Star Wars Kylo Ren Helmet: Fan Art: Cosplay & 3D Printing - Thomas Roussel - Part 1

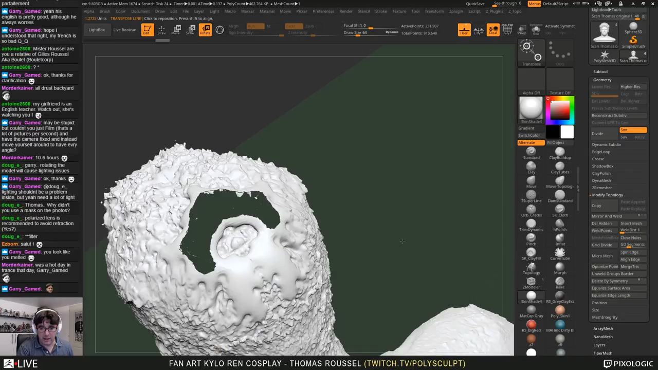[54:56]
And now I have some issues. I have these holes, and my scan is very, very not bad, but some part like the nose, I need to fix that. And again, I don't want to do something which is nice. I just want to do something which is practical to build my helmet.